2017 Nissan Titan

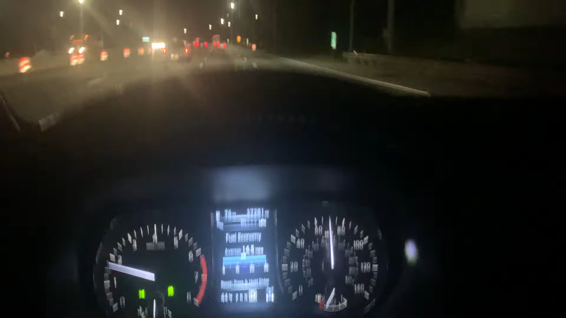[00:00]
Nissan Titan. I'm driving Nissan Titan 2017.
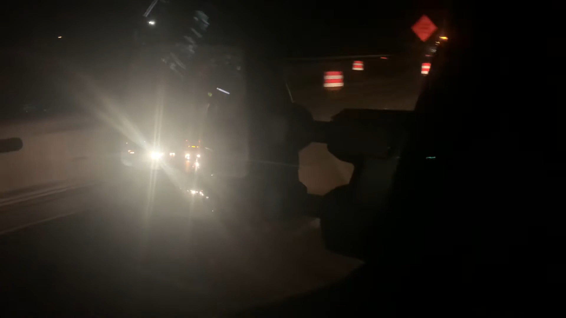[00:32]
The meter is going to light up when the car is in a blind spot. Running really nice. Really nice truck. I love this truck. It's really beautiful. Powerful. A lot of power. Very high. Four by four. Four wheel drive. Nissan Titan 2017 S model. Pretty strong.
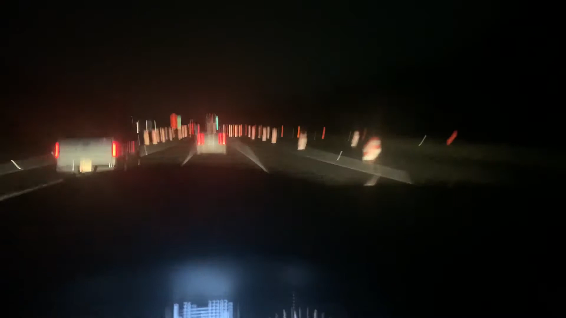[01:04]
Solid. Bluetooth. A lot of room in the back. Four door. A lot of rooms in the back.